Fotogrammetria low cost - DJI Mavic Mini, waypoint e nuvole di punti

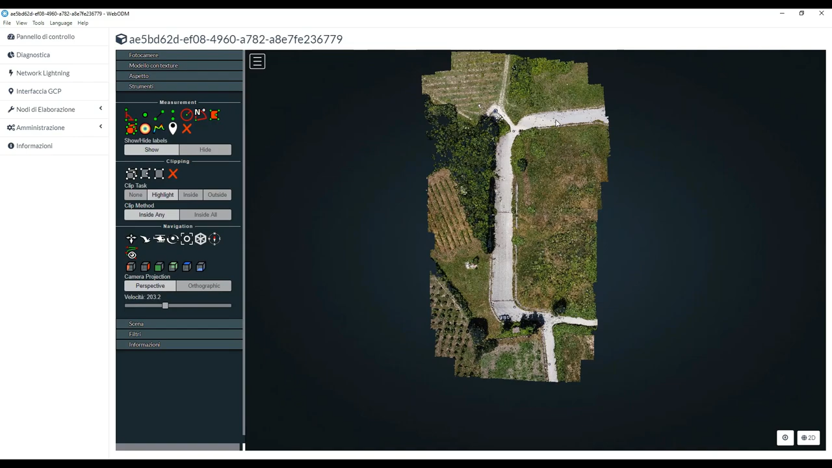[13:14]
gestito anche con Metashape e devo dire che sono estremamente soddisfatto dal risultato
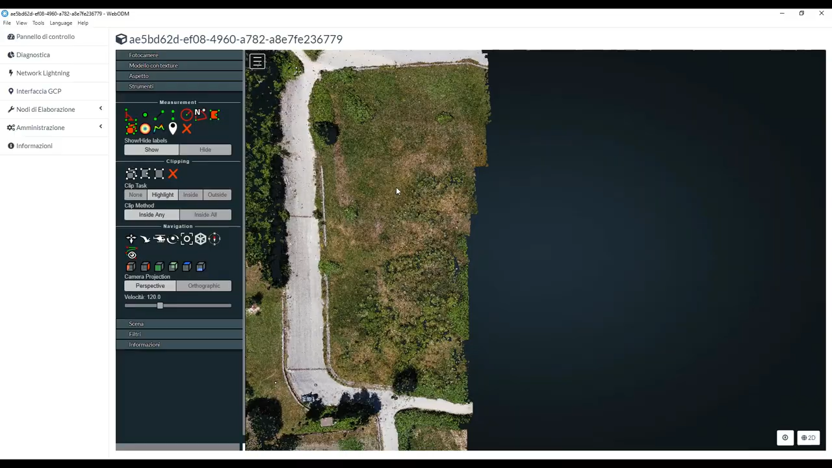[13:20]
ottenuto da WebODM soprattutto visto anche poi il costo che ha posso visualizzare il modello con le texture adesso lo sta caricando questo è il mio modellino con le texture
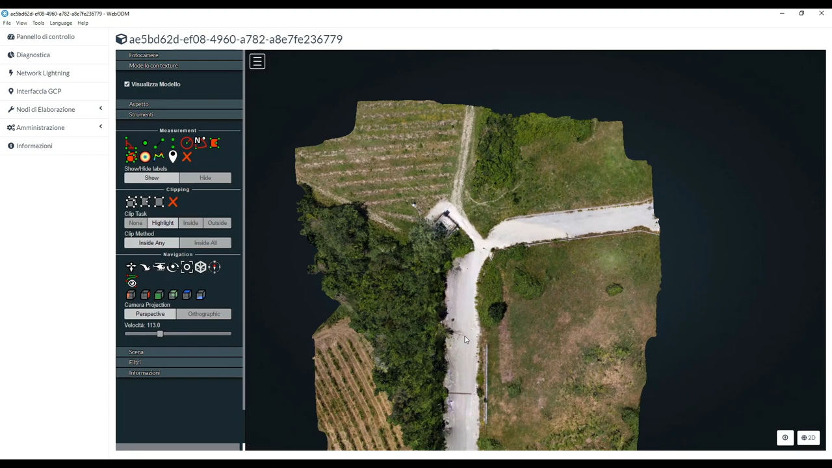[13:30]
ovviamente capite bene che ho fatto un solo volo non ho neanche incrociato la missione quindi è chiaro che sarà
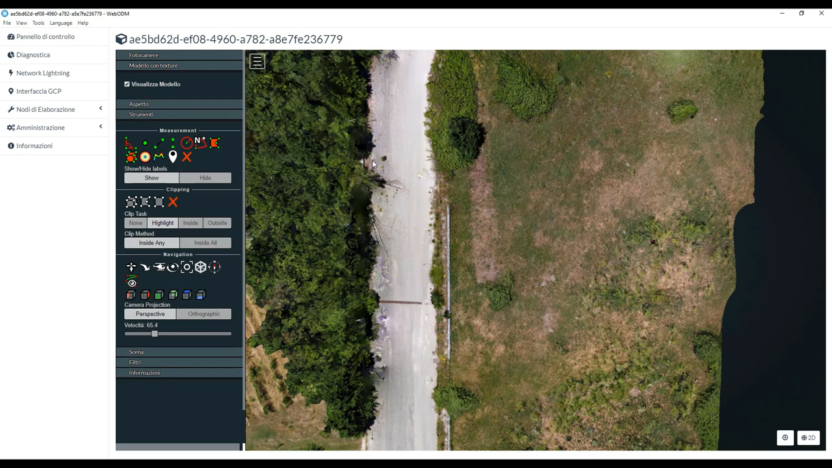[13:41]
carente in alcune parti il mio modello ma lo scopo del lavoro era quello di dimostrare esattamente cosa si potesse fare con un prodotto che costa da pochi euro e che funziona davvero molto bene posso andare poi a verificare come dire
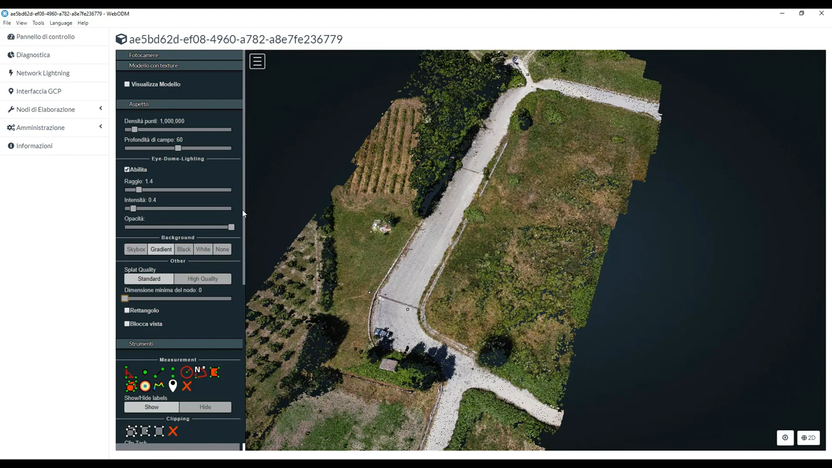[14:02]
se lascio solo a nuvola di punti posso andare a incrementare o diminuire quella che è la grandezza del punto eccetera eccetera quindi una serie di cose davvero molto interessanti posso
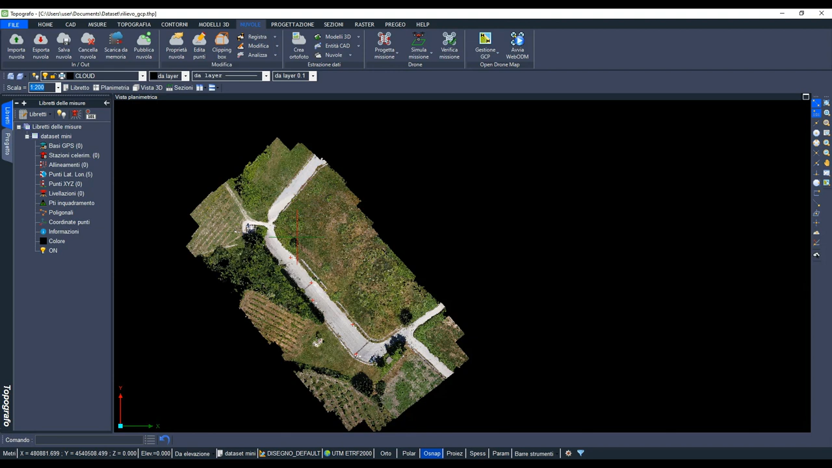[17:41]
sa le nuvole di punti sono una fonte di ricchezza molto grande ma sono poco apte ad essere poi date alla committenza se per esempio qui ho bisogno del
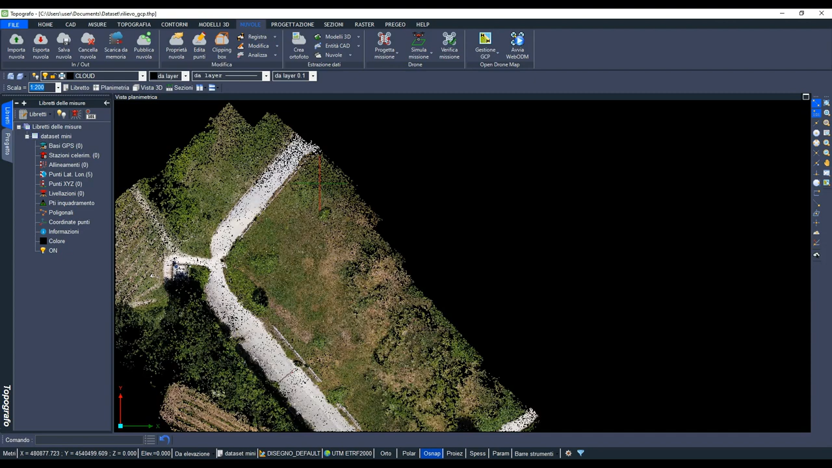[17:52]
terreno è chiaro che se qui andassi a triangolare adesso tirerei fuori un numero di punti pazzesco e una sezione delle curve di livello sarebbero davvero inguardabili
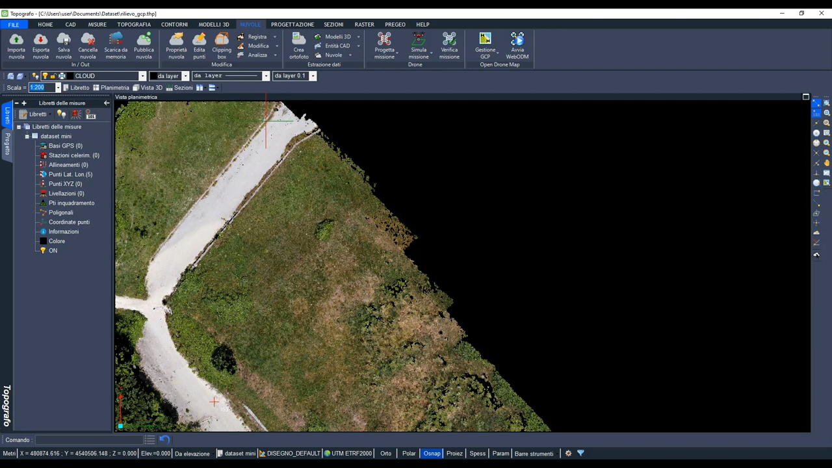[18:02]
alcune funzioni specifiche di topografo vi consentiranno di fare tante cose interessanti per esempio io qui vado a creare un nuovo layer
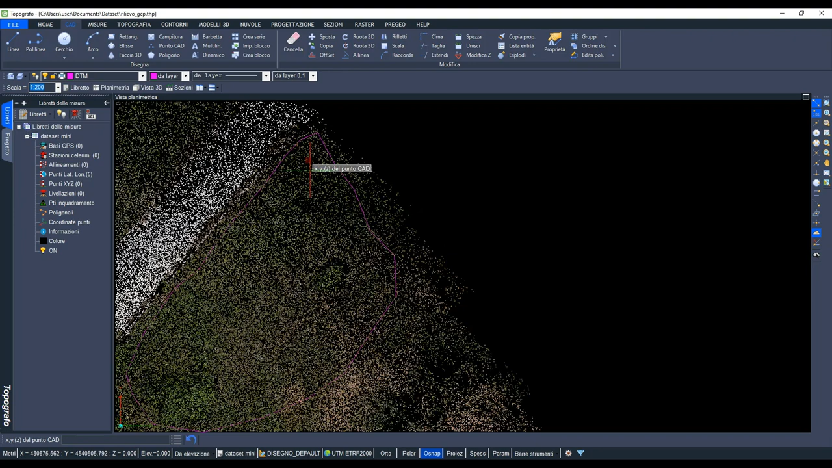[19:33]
voglio costruire il dtm una cosa interessante è che abbiamo inserito una funzione c'è una funzione punto cad che mi consentirà di andare proprio come se avessi una palina del gps a scegliere i punti che dovranno far parte del terreno ora è chiaro che grazie a questa funzione di x y z minima
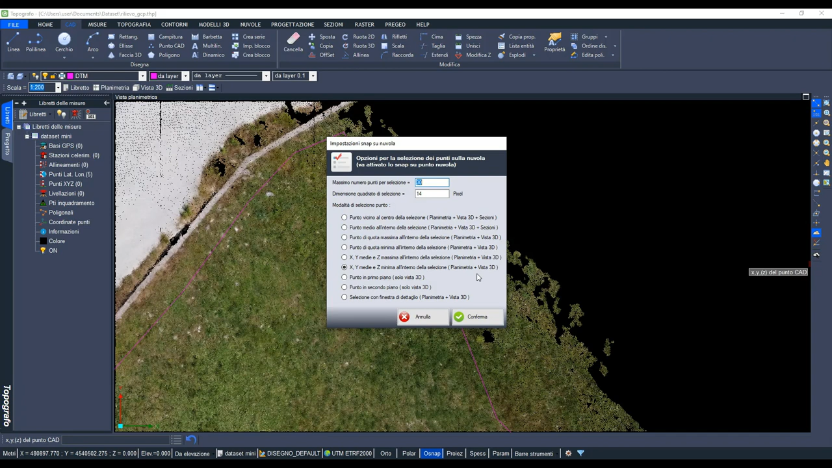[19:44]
all'interno della selezione posso andare a prendere il punto più in basso che c'è ovviamente lo distingo da quella che è la vegetazione più verde e qui posso andare a cominciare proprio a cliccare sul terreno per inserire dei punti cosa sto facendo non sto facendo altro che andare a sfoltire quella che è la mia nuvola quindi emiterò di andare a come dire
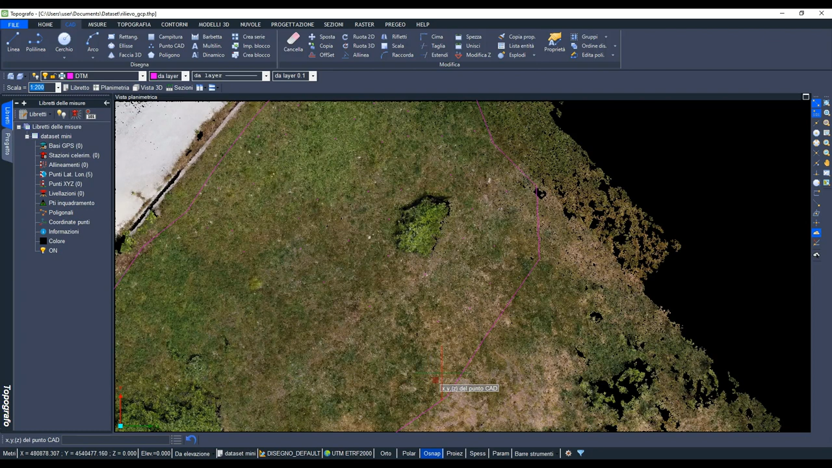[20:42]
potrei eliminarla piuttosto che fare altri discorsi ma semplifico andando a creare dei punti con quota minima ecco io grazie a quel comando che avete visto sono sicuro di andare a beccare il punto che ha quota minima all'interno di questa selezione che adesso sto facendo molto velocemente per farvi capire il concetto ma credo sia già ben chiara quella che è la potenzialità di avere uno strumento del genere quando si lavorano nuvole di punti anche abbastanza complesse che hanno qualche milione di punti del loro interno bene
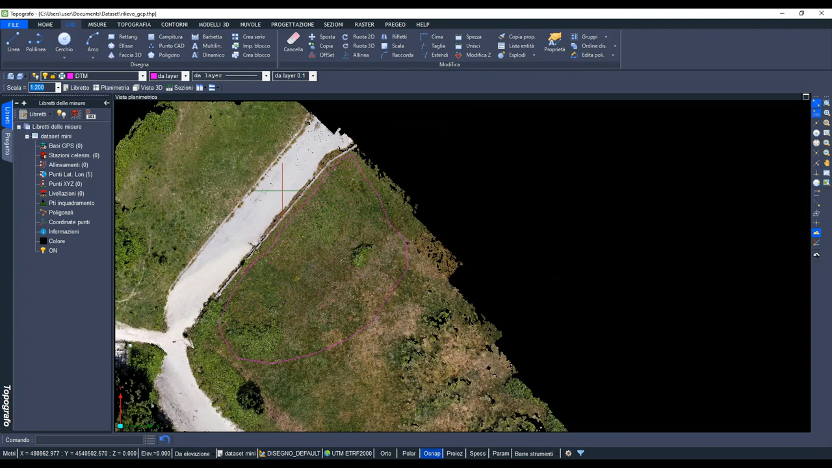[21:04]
adesso andiamo a creare quello che è il dtm quindi andiamo in modelli 3d elabora dtm mi vado a selezionare
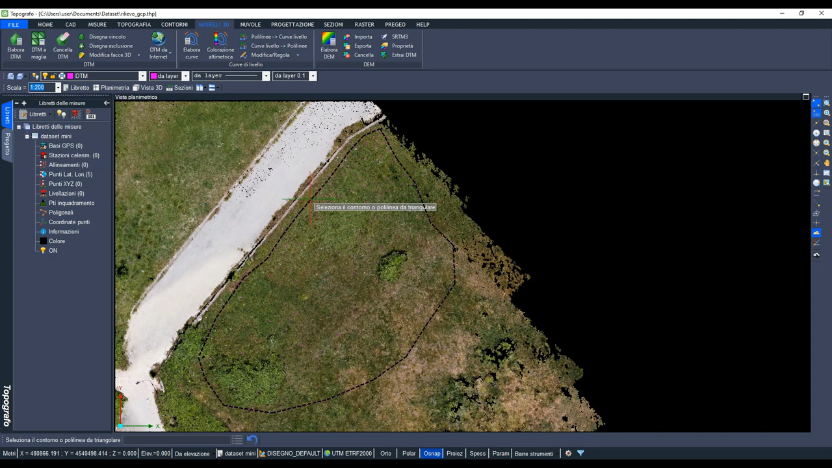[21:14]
il contorno della mia polilinea come
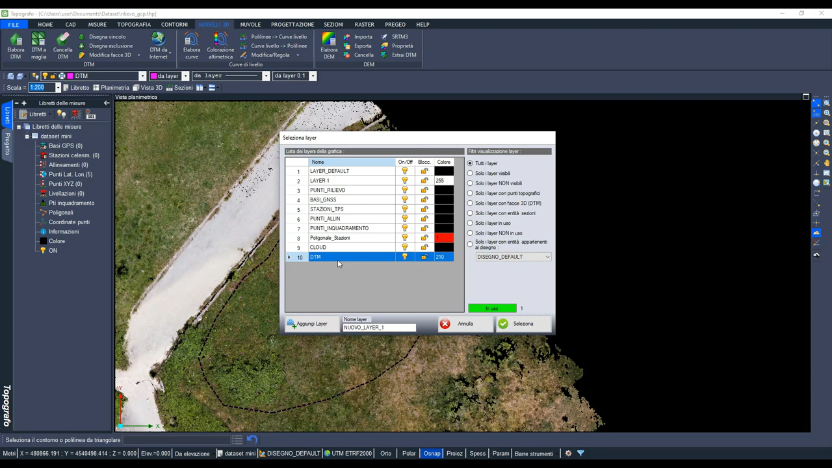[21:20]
layer di do dtm seleziona e do il conferma ecco il mio il mio terreno è stato triangolato ha seguito i punti che abbiamo gestito e qui adesso è chiaro che impostare piuttosto delle curve di livello non mi sto lì a raffinare giusto per farvi vedere
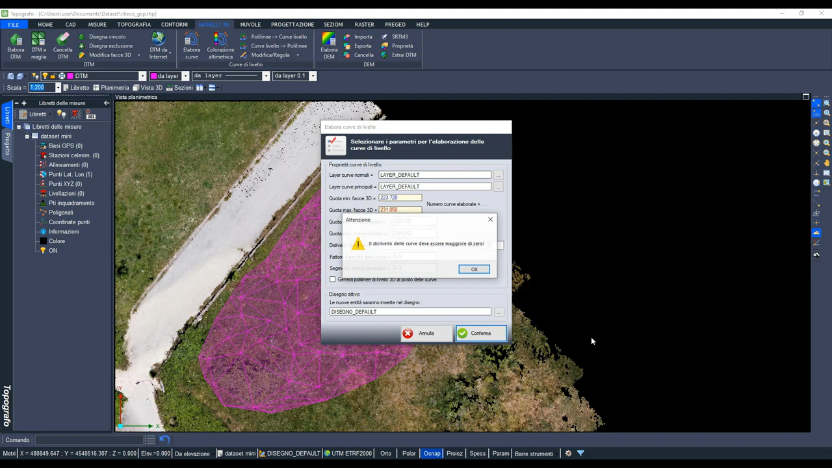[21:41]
ecco ovviamente a disilivello delle curve facciamo 0,5 conferma ecco curve di livello create molto armoniose ovviamente posso andare ad eseguire per esempio delle sezioni se facciamo una sezione semplice la facciamo gli diamo un nome facciamo sezione A
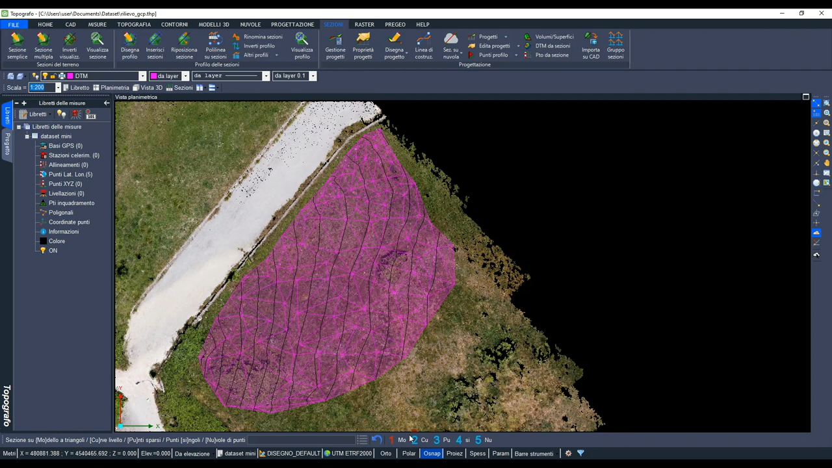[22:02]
la facciamo sul modello a triangoli da questo punto a questo punto la sezione è stata creata nell'altro ovo all'interno di progetto sezioni eccola qui volendo potrei andare a dire sezione sul nuvola calcolami la sezione